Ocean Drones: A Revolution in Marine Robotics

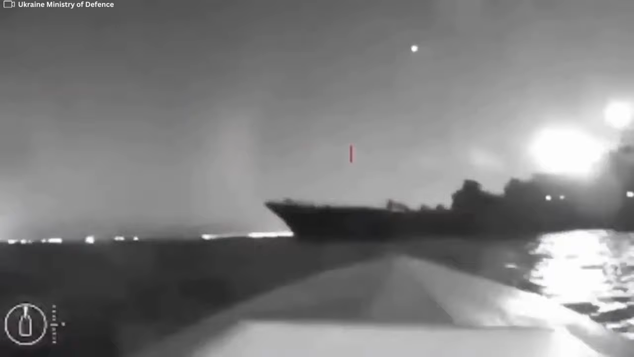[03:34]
Capturing even greater attention are the multiple successful USV strikes by Ukraine on Russian ships in the Black Sea since 2022. With all this ocean drone activity, it is no surprise China has rapidly developed and deployed capabilities comparable to or exceeding those of the United States.